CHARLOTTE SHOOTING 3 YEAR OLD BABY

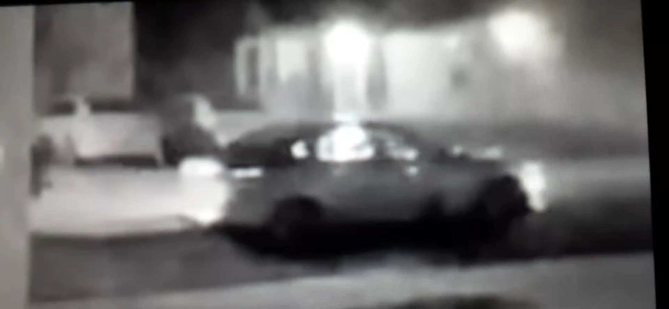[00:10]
Surveillance video shows two cars pull up on Richard Roshill Drive, and three people fired more than 150 shots into the house where the boy lived.
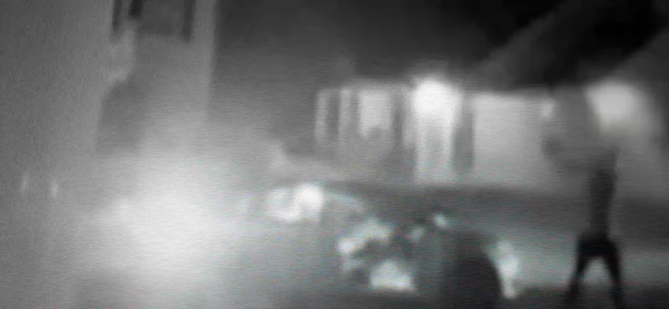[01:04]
Round after round, police estimate nearly 150 bullets were fired at this North Charlotte home overnight in a crime that left three-year-old Asaya Figueroa dead.
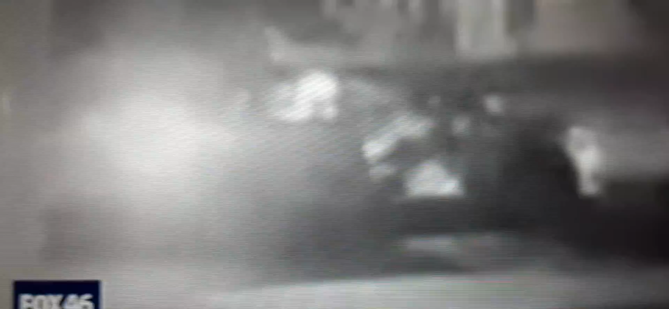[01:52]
While the video quality is not completely clear, the stance of the shooter outside the car hints that a handgun was being used.